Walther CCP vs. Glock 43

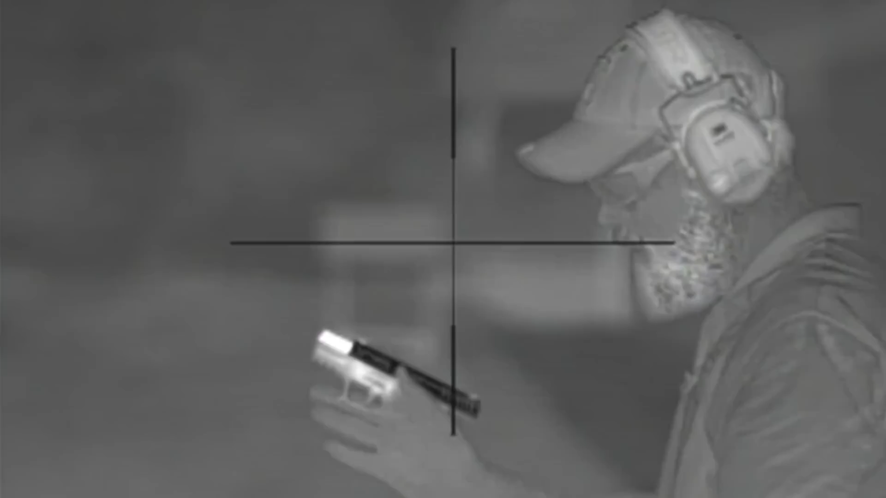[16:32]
All right, it's getting a little bit warm, not too bad.